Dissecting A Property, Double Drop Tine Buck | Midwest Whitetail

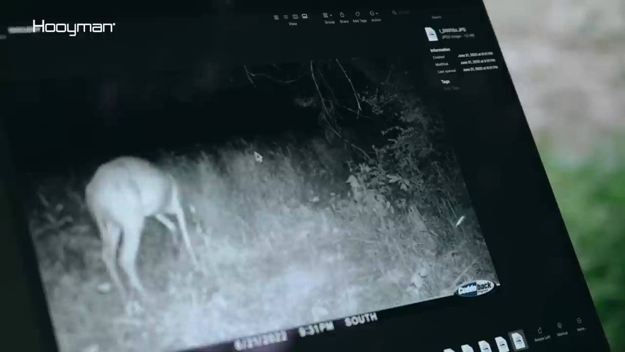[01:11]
set him again. Wow, this is like throwing a drop. Oh yeah. Dude, what?
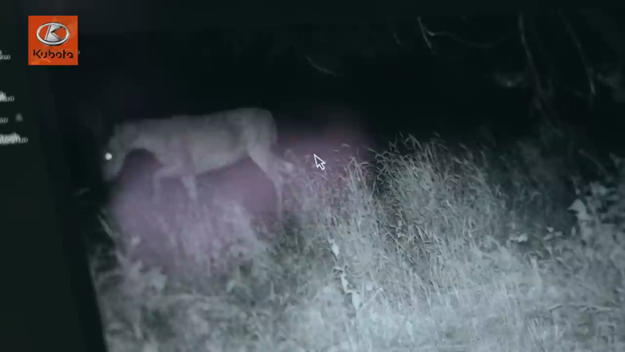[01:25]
What? How do you name a deer like that?
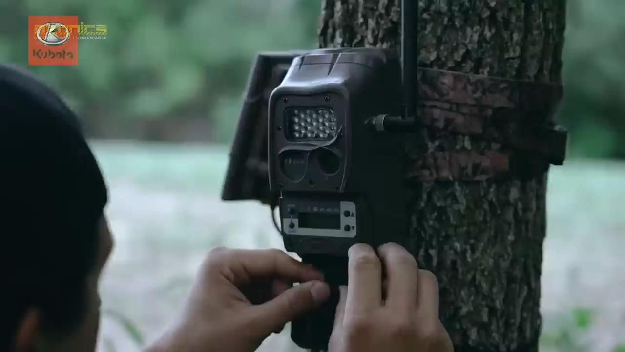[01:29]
Good start. Good start. Like the end of his beam went down, but I think he's just his head down. Jeez.
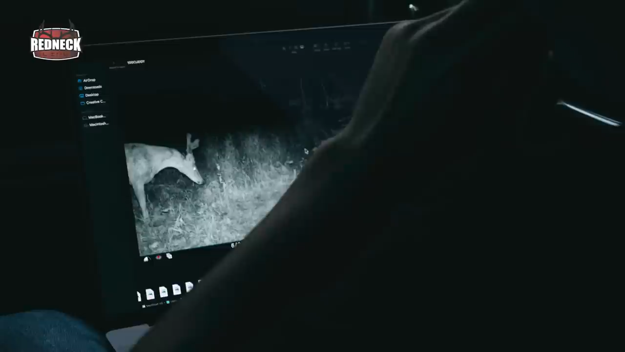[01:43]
Does he have a flyer coming over that side?
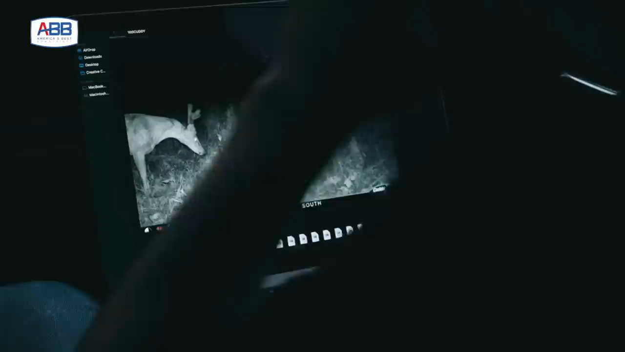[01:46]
He does. And a drop down on the double. Other side.
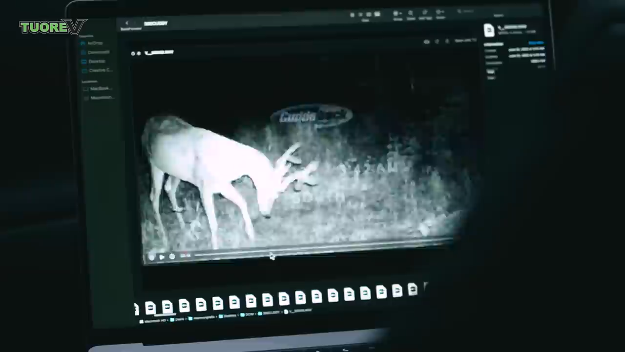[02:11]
He's got some growing left. Almost looks like, did you see a second ago? Almost looks like he could split this. He almost looks like he could split this two up here. He might have just passed Eddie on the hit list. No, don't you say that. I think he did. There's like multiple benches, so you got, but this shit even.
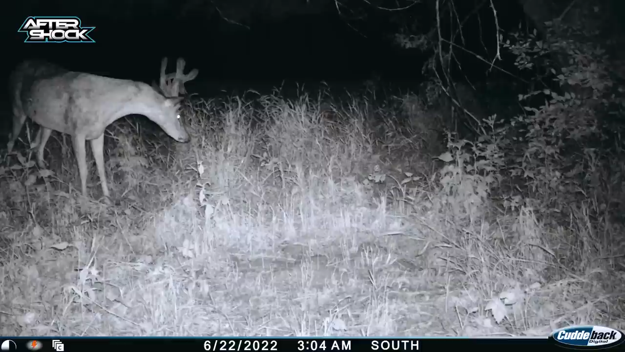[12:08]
So I took those pictures home and showed Grant and another buddy of mine, and we came up with a name for him that you probably get a kick out of. We came up with Quasimodo, which is like the creature thing out of the Hunchback of Notre Dame.